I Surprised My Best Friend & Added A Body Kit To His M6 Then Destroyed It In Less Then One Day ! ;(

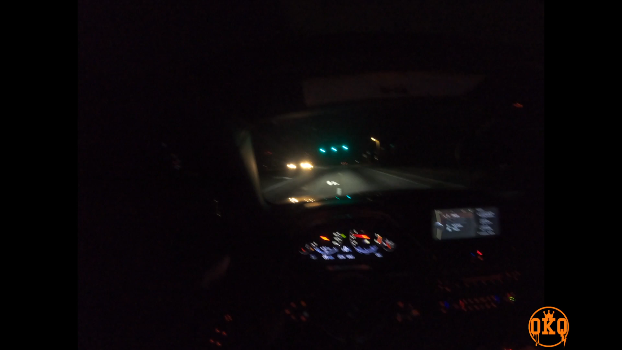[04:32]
Alright, guys, we are now in the cockpit of Sleepy's M6. Oh, I'm all driving on the wrong side of the road. First off, we gotta put this thing in sport mode. M mode, my bad. Oh, God, why is there a traction on? Turn this traction off completely, y'all. Just in case we catch some smoke in the middle of dropping his car off, maybe I'll get Joe to race me. And yeah, stay tuned. Let's go. And y'all know it ain't an OKQ video without a little bit of pop smoke.
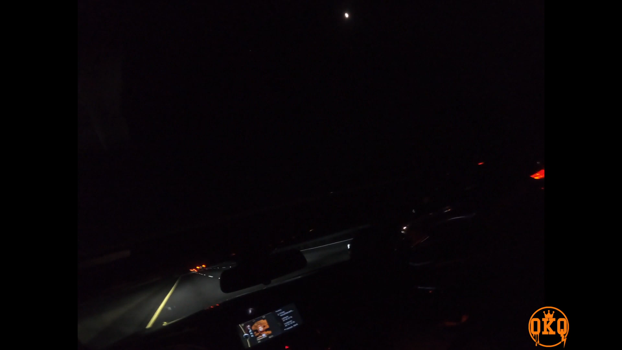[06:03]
Near 600 something horsepower car, so the M6 did fairly good to be stocked. It's all good. We about to go get this thing down piped and tuned, and then we gonna run it back. He'll be getting around the levels with me. Oh. All right, y'all, we'll be back. Hold on, here goes Joe.
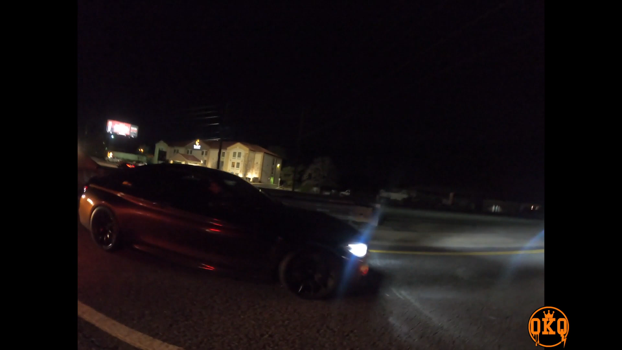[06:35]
And I tried to get the jump, get away, get out of there.
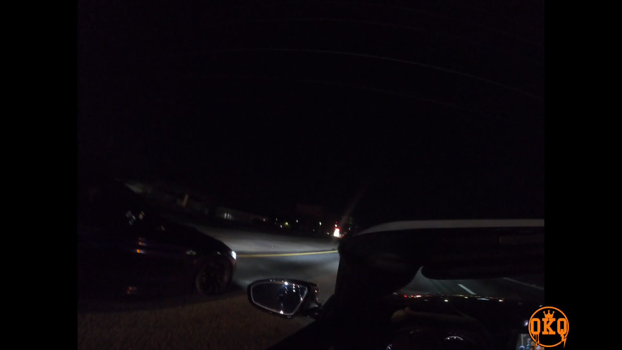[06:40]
Sleepy got these dumbass tires on.
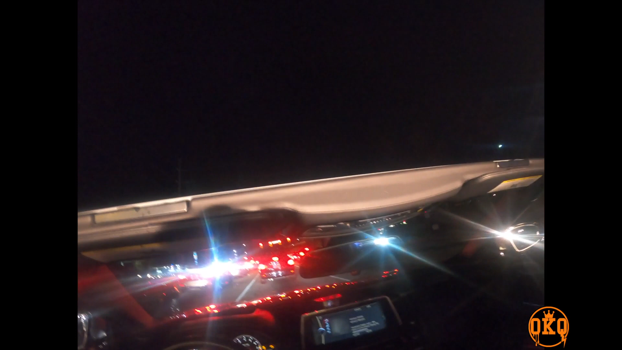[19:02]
Yeah, we about to get some runs in, I hope, while I still got sleepy M6. Still got a few more things I gotta do to it.
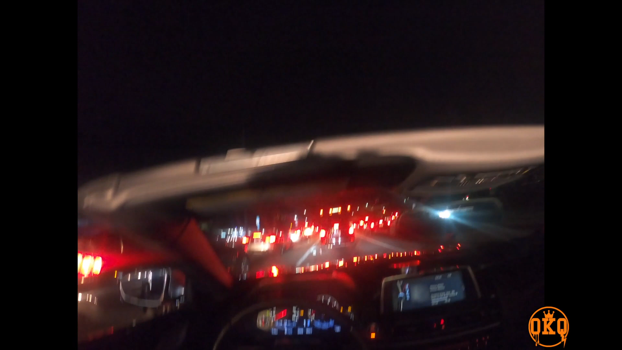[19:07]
But yeah, for now, we'll see what happens. Mustang right here.